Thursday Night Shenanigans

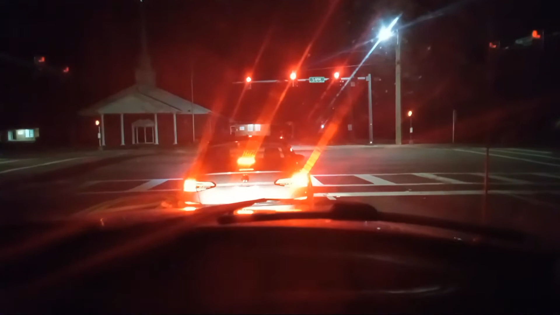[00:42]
Yeah, there's a San Juan coming up to Lane. Mm-hmm. I don't know what's going on with these lights, but everybody's red. What's up with that? Damn, I'm going to.
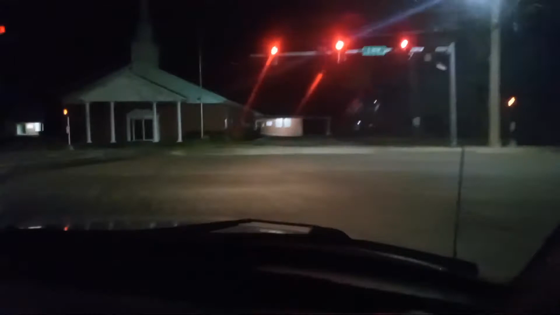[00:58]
I'm going to kiss my ass. I have no idea what the fuck was going on there. That guy literally so did I. He's like, I mean, it was weird. Right, it told you to make the turn, but it was red. So I'm like, whoa, whoa, that's weird.
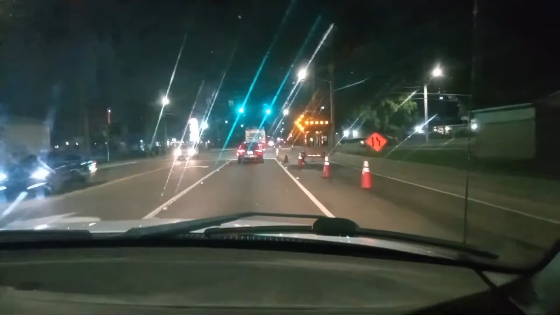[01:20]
It baffled me that that guy went through it. A red arrow.
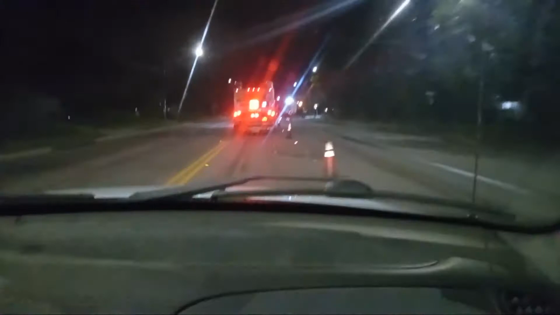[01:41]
Man, I got this place tighter and shit. Oh, for the love of me, pal. Yeah, what the fuck's going on?
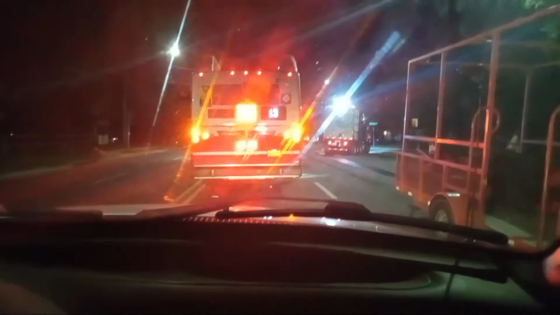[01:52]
How'd that bus can't go around? Yeah, imagine that truck backing up in the other lane. Oh, I think I'm very slow.